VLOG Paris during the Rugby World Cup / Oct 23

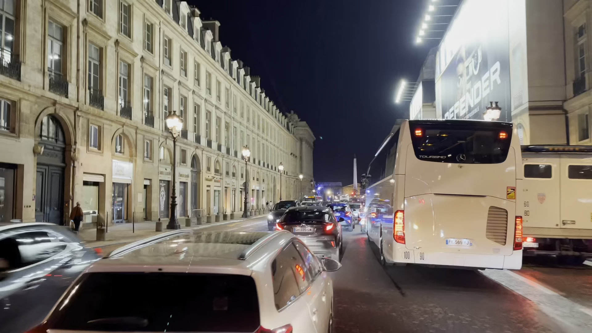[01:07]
and we are getting closer to Concorde and on Concorde there was the rugby village